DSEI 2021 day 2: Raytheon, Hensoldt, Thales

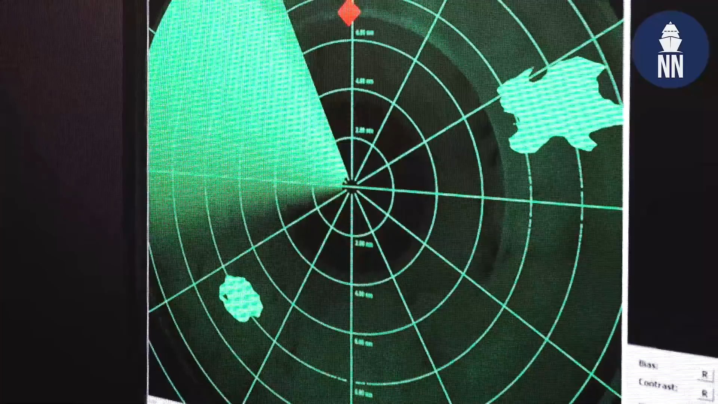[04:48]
very similar types of capabilities in theory. This radar, first of all, is coming in at a price level where you didn't normally get a 3D radar.